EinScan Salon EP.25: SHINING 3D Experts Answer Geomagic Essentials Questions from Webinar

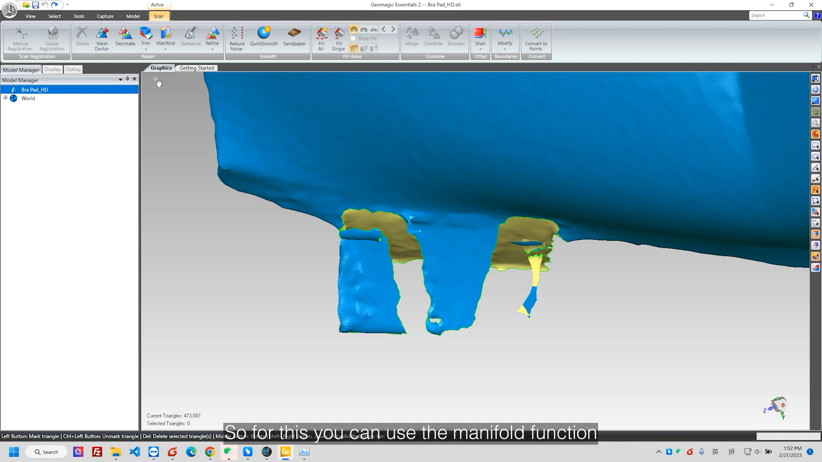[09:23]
So for this, you can use a manifold function to delete the unwanted small parts.
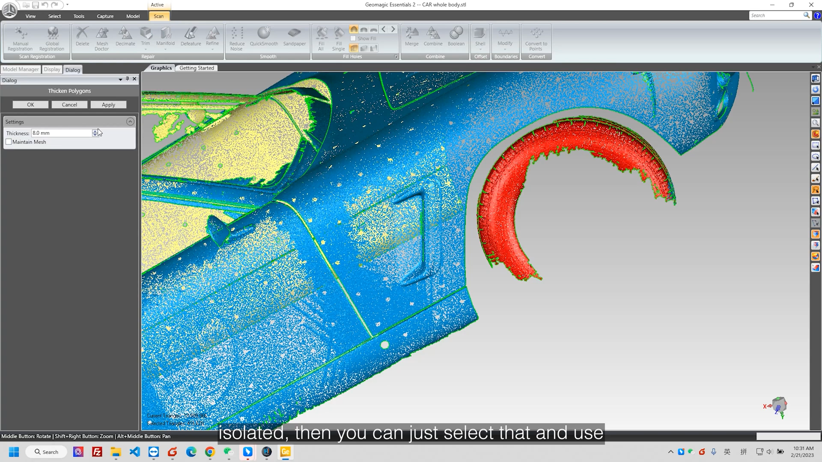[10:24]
then you can just select that and use the thickening or the shear function to stick the surface.